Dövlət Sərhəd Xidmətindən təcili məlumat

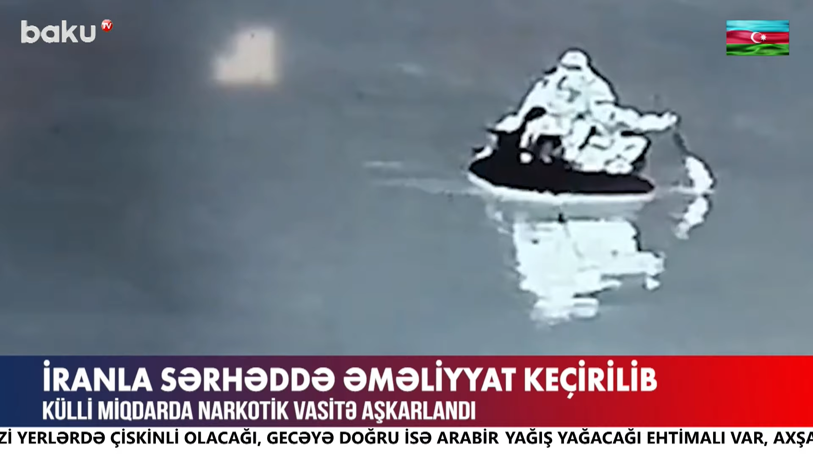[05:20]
Dövlət sərhət xidmətindən bildirilib ki, keçirilən axtarış tədbirlərin əşəsində Araçayının sahilində qamışlıq ərazisdə aşkar olunan qayığa baxış zamanı 89 kilogram 940 gram marihuana,